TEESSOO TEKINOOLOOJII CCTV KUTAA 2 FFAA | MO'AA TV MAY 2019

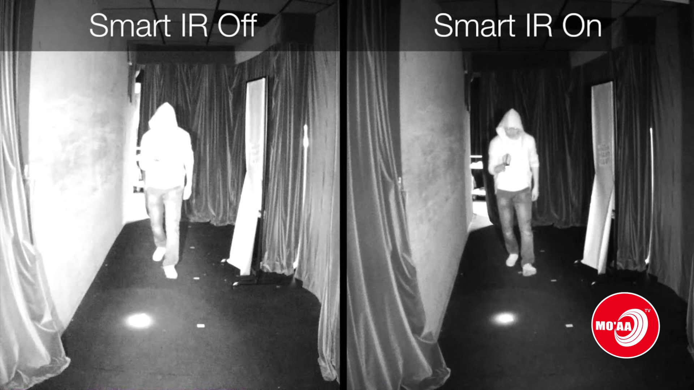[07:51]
Smart IR kan jennu garuu kaameeraa eegumsaa keessatti wanti adda ta'u kaameeraan eegumsaa kun ifa infraareedii ta'e qaba jechuudha. Ifa infraareediin kun kan iji namaa arguu hin dandeenyedha jechuudha. Garuu image sensorii fi leensiin kaameeraa keessa jiru garuu maal godha jechuudha. Ifa infraareediitiin kaameeraa keessa ifu sana objektii naannoo sana jiru yookaan tochii naannoo sana jirutti ibsuudhaan qulqulleessee akkuma waan guyyaa waraabaa jirutti bifa kalarii yookaan gosa halluu black and white kan jennuun qulqulleessee akka waraabuuf gargaara jechuudha. Kun akkuma jijjiirama ifaattuuf mijeessa.